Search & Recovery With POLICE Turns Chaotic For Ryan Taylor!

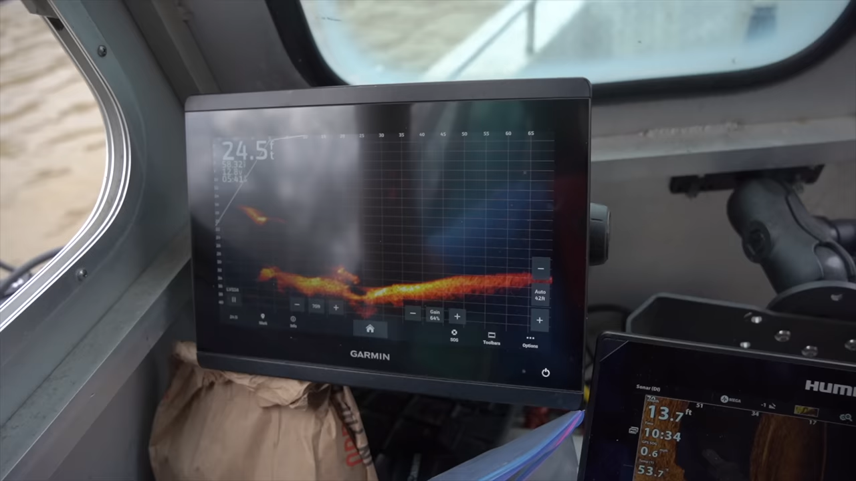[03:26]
It's directly in front of us, Lindsay.
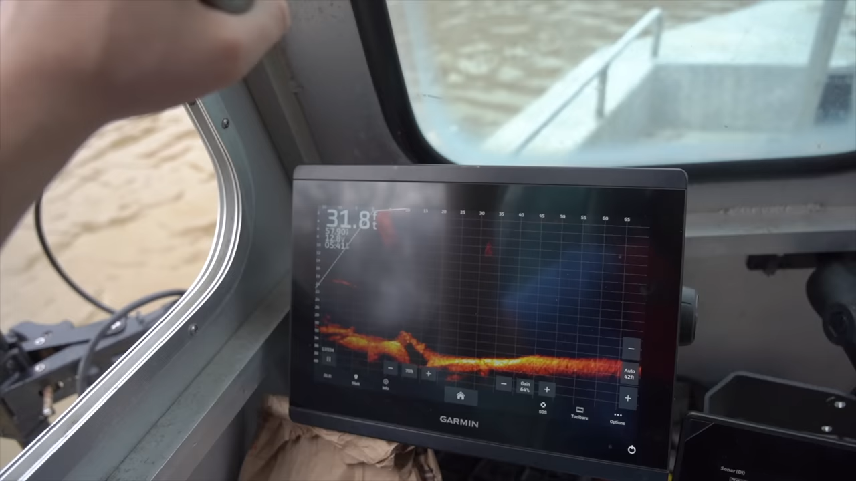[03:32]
Which side? It'll be on my left.
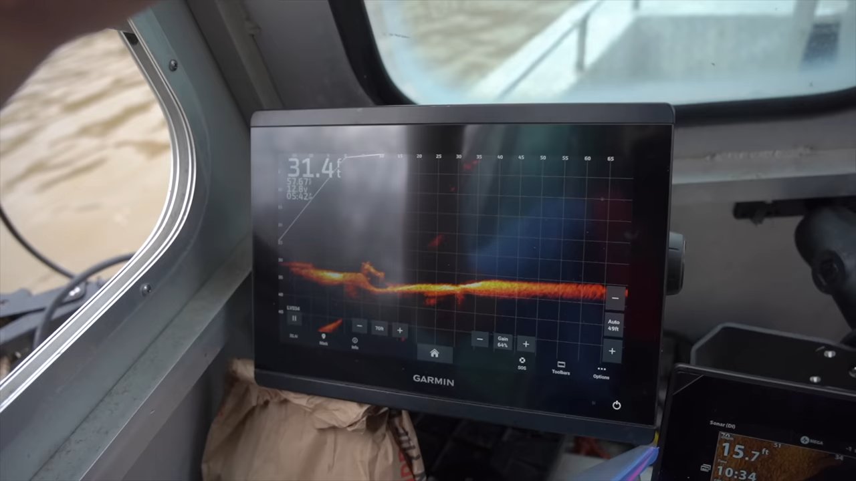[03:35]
Go ahead and throw it out towards us. Towards the front? Yep.
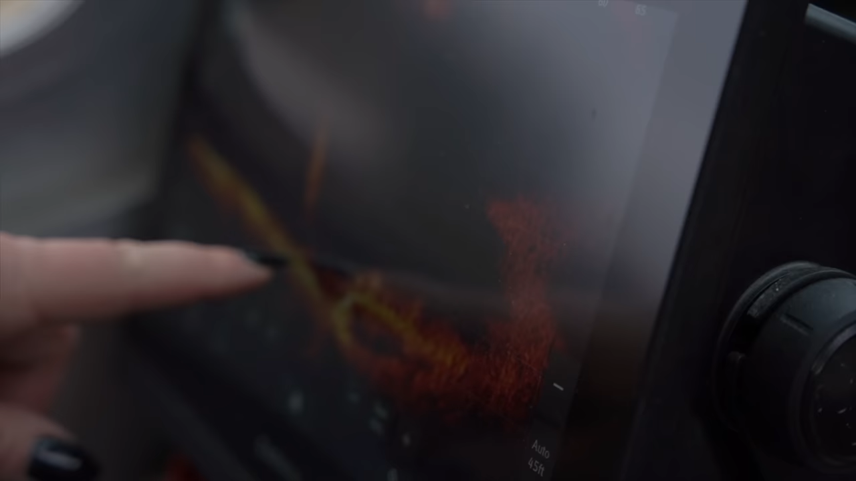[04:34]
He's coming up the anchor line.
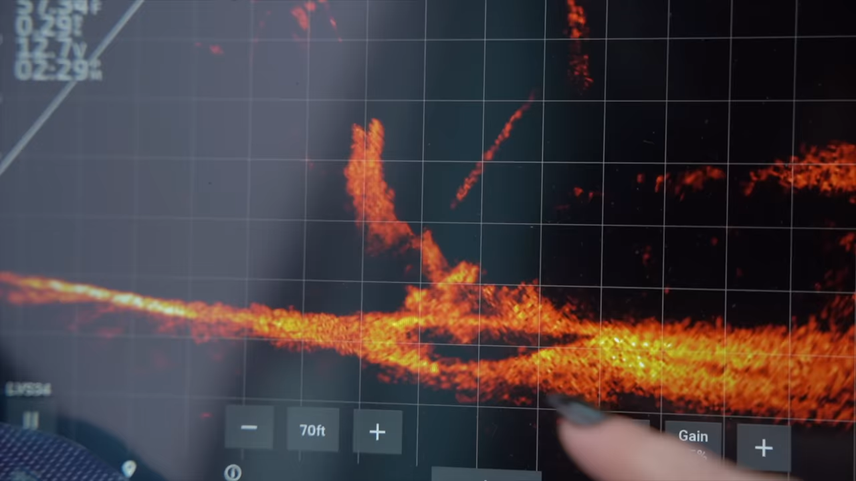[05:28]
He's gonna try to hook up to the front of the car in hopes that when we pull,
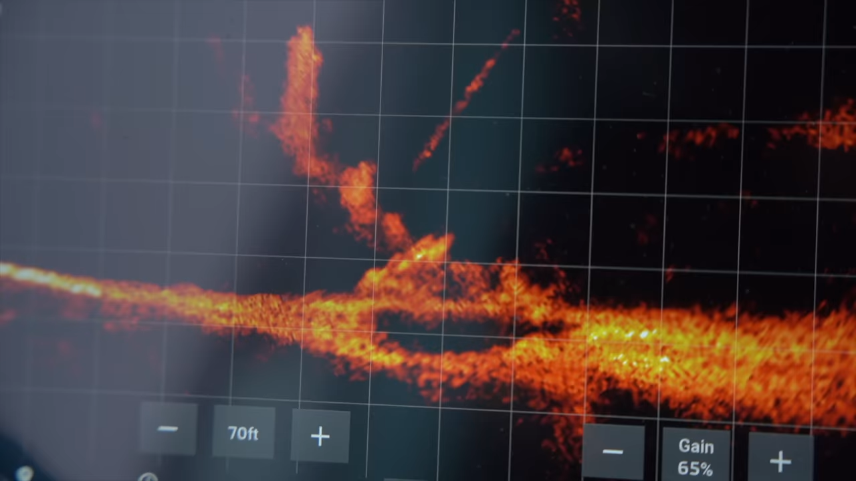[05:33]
the car actually will flip this way up against that ledge and then come up. See his bubbles there?
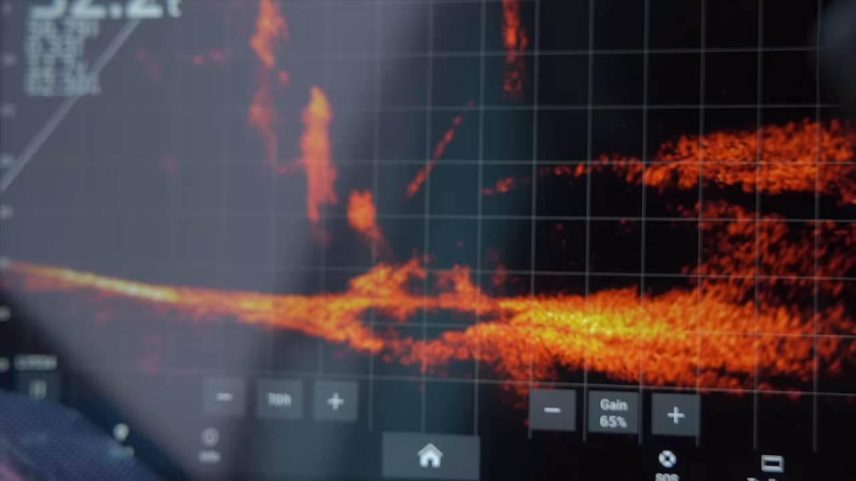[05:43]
He's not as cold today, so his bubbles are a lot smaller.